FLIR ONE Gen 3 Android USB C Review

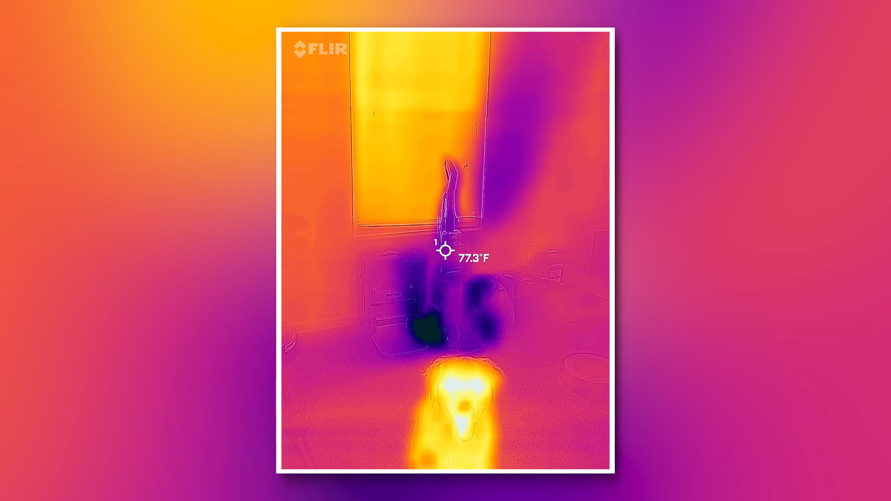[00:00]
On screen: spot 77.3°F
No, in this room we can play fine the air vent.
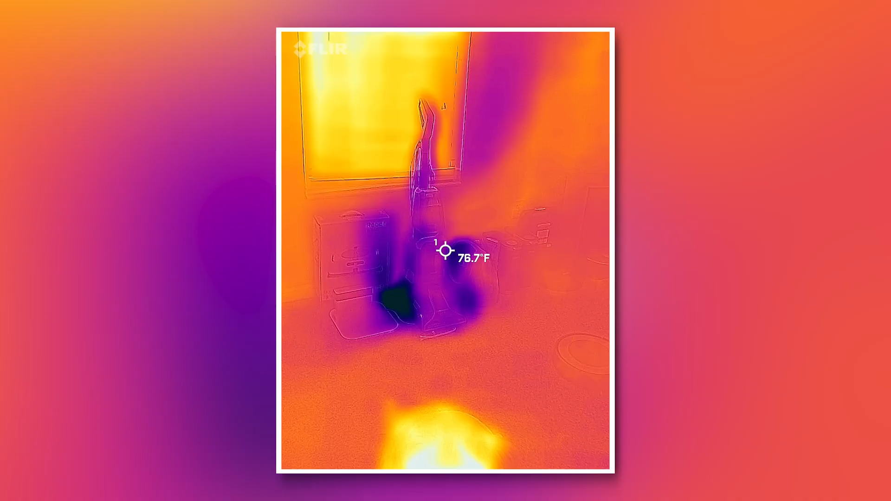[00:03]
On screen: spot 76.7°F
It's right under the carpet cleaner.
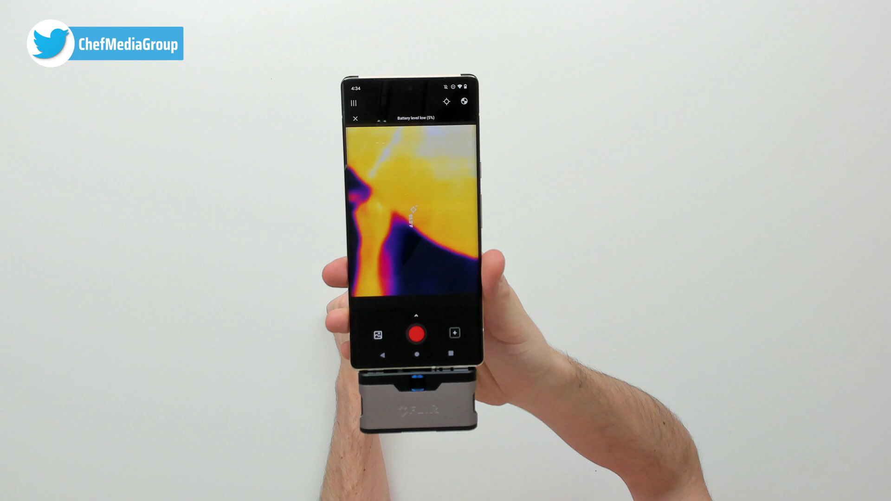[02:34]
And you can see my hand right there on the table. It's being blocked by my other hand as I'm holding it. So remember the camera is actually down here on the phone. But there we go. You can see a real-time sample of it. That's pretty cool right? Now let's go and let's look at some photo and video test results.
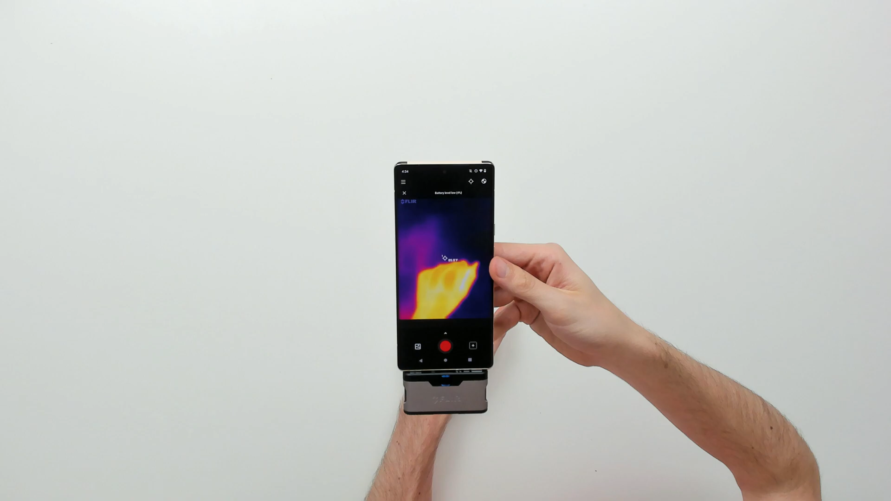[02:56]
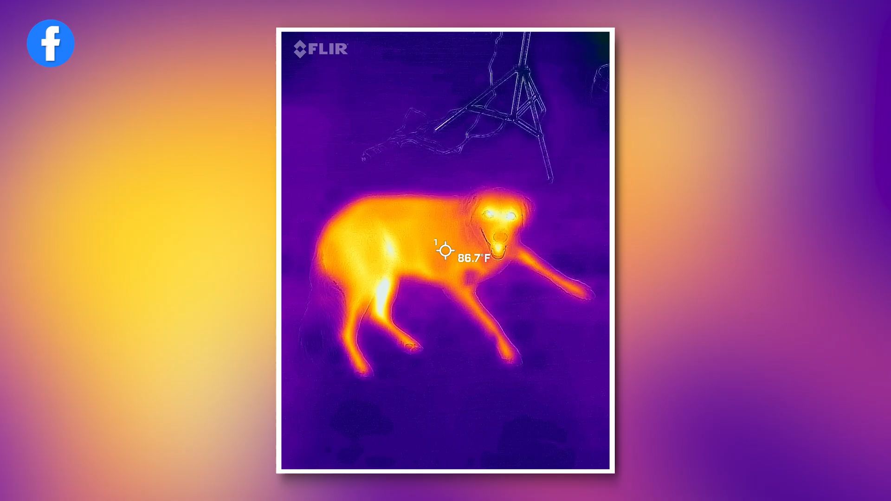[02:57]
On screen: spot 86.7°F
All right so here's my dog. Check it out.
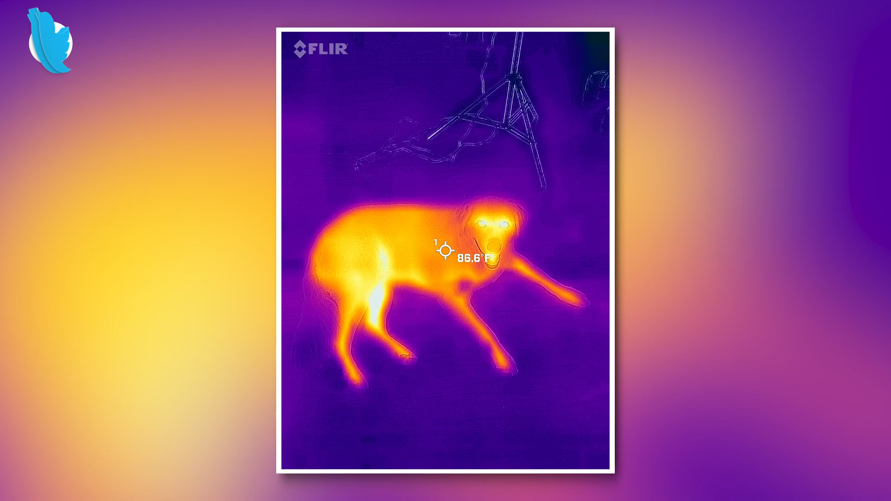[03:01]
On screen: spot 86.6°F
Pretty cool. Got some hot spots on his face.
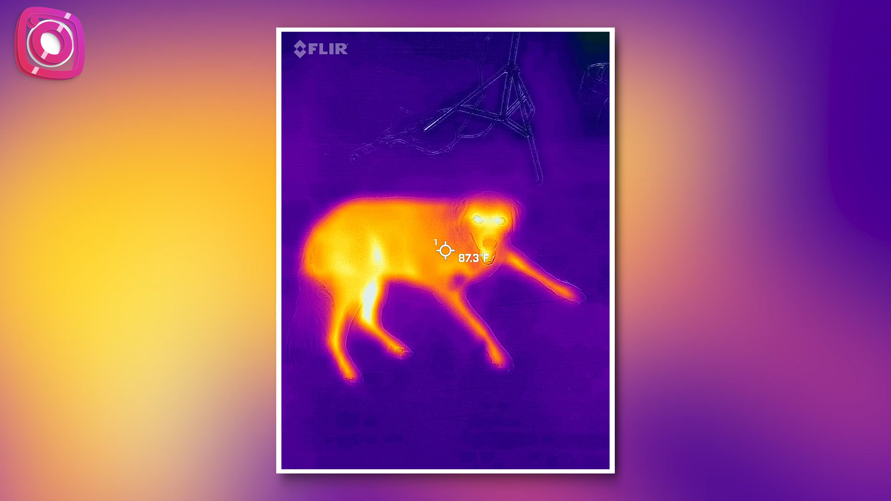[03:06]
On screen: spot 87.3°F
And as you'd expect underbelly right there.
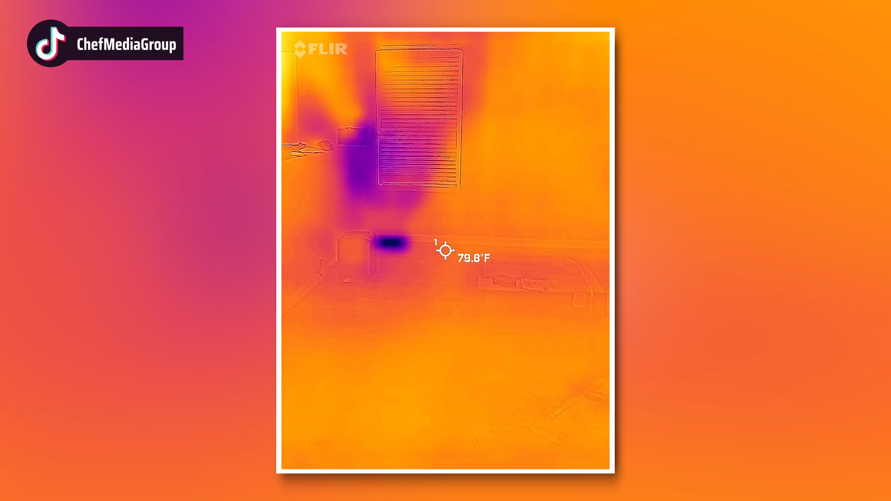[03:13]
On screen: spot 79.8°F
Go look at the windows and the air vent you can see.
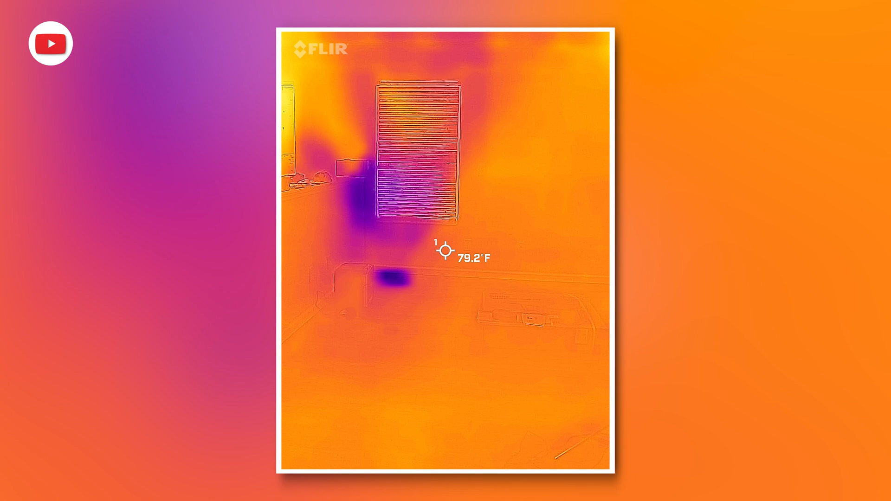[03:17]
On screen: spot 79.2°F
Let's go a little bit closer now.
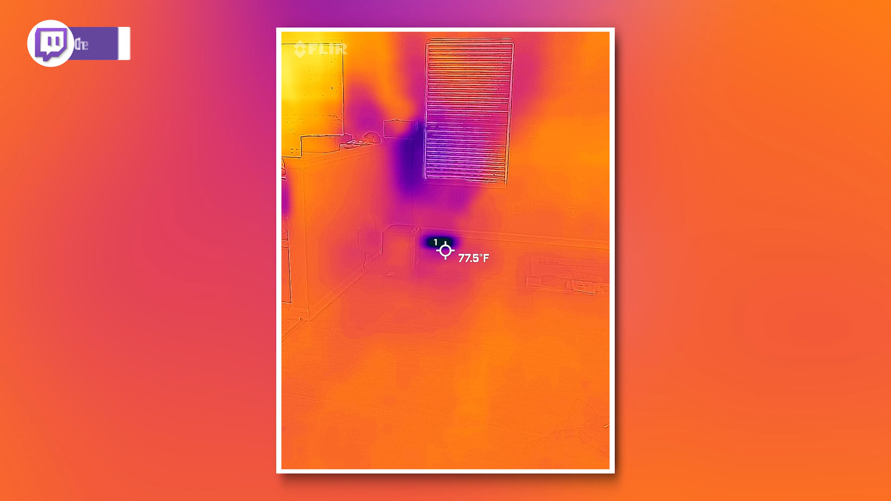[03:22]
On screen: spot 77.5°F
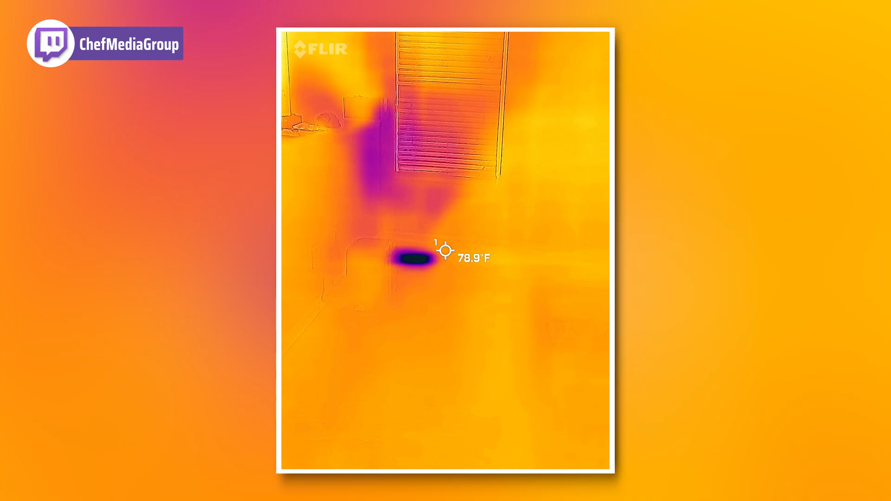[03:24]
On screen: spot 78.9°F
See how much cooler it gets.
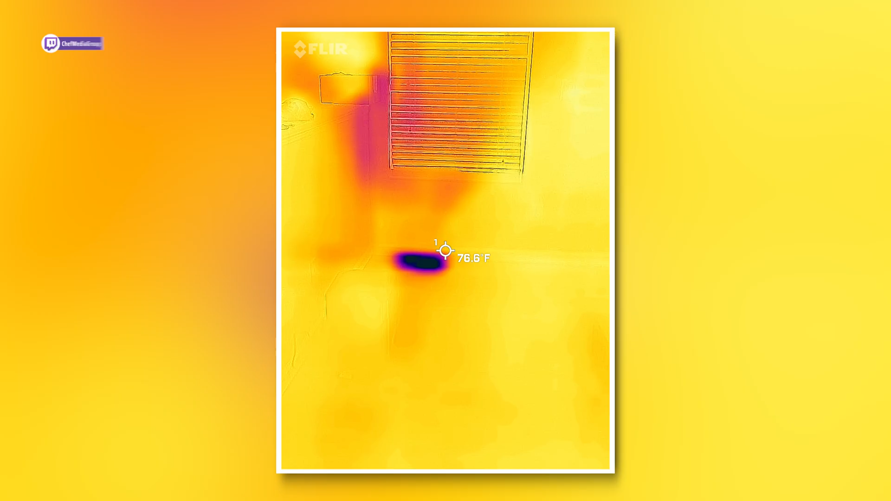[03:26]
On screen: spot 76.6°F
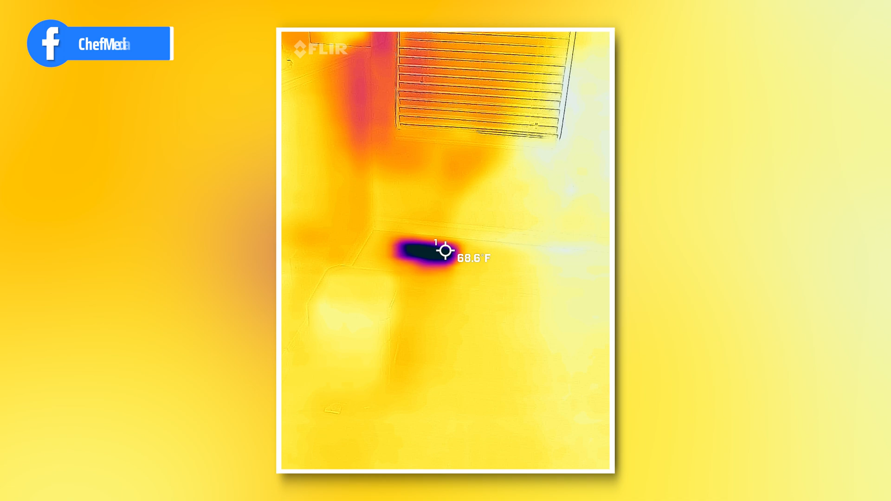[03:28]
So now it's giving us a cooler reading as we get closer to it.